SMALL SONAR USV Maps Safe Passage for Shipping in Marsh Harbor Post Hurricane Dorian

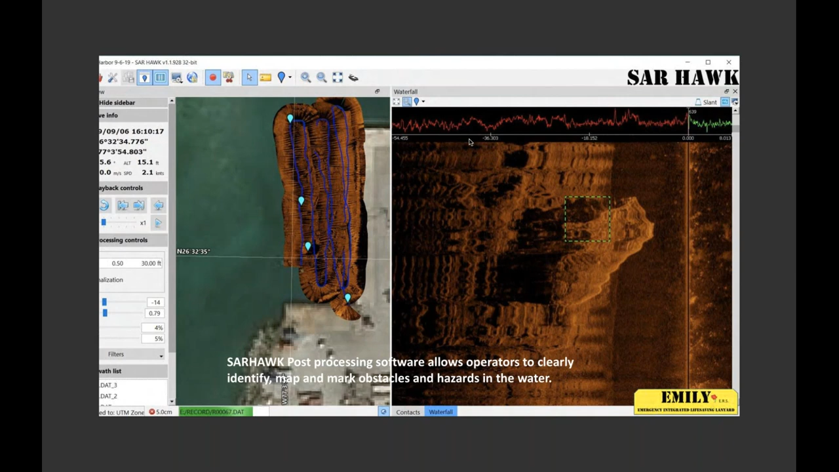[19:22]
to come ashore along this section. This was on the east section here. So there then they would go and decide, OK, whether the ships go around these items or whether they would remove them.
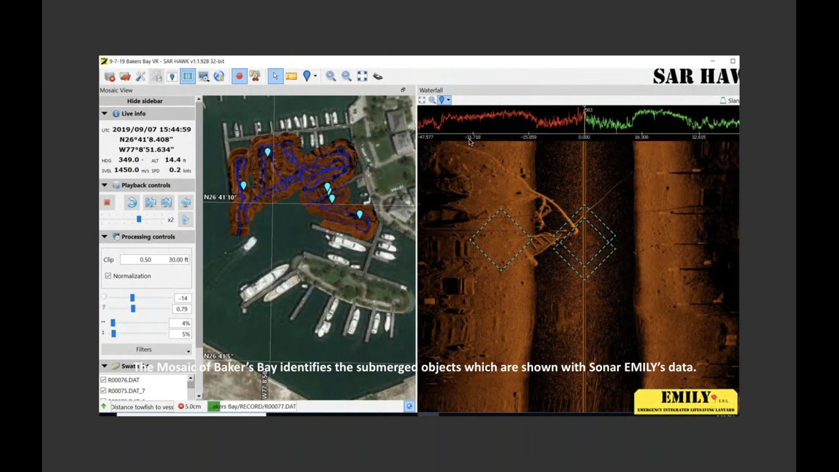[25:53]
but it was really to identify where those hazards were. The left is a geo-reference of where they surveyed. And on the right, you can see an example of debris that the sonar was showing them. Another advantage with the small system, they could drive under piers.